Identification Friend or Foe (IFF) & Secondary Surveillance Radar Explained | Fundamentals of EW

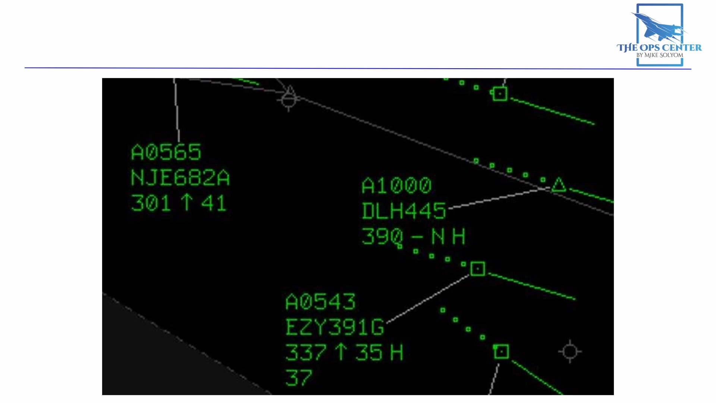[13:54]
We can see some of that extra information here on this radar screen.
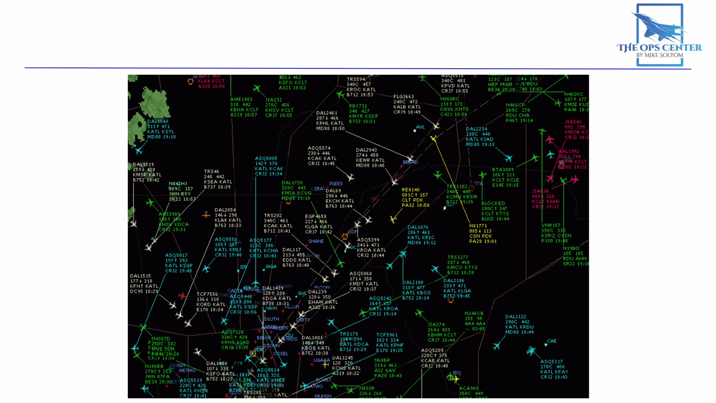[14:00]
Mode S also enables other systems like TCAS, which allows aircraft to communicate directly with each other for collision avoidance.